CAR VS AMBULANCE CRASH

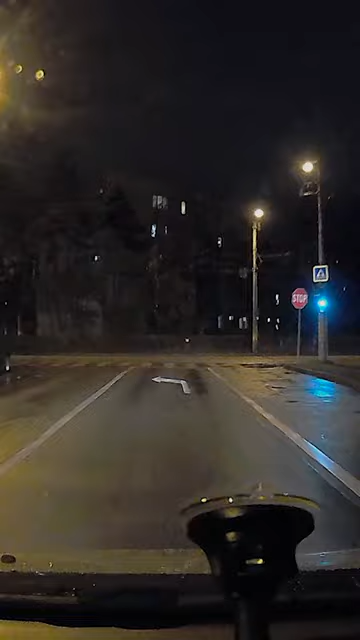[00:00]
Watch what happened when Andre was leaving the mall with a friend. I know there's a stop sign here, but there's also a green light. It's confusing.
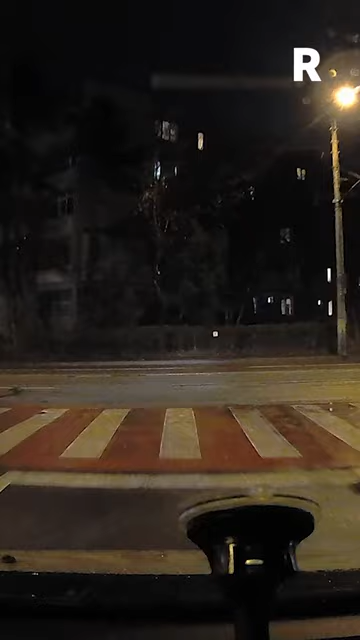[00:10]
Anyway, an ambulance came speeding down the street with lights, but no siren active, and Andre t-boned it. The police refused to respond since, according to them, there were no victims.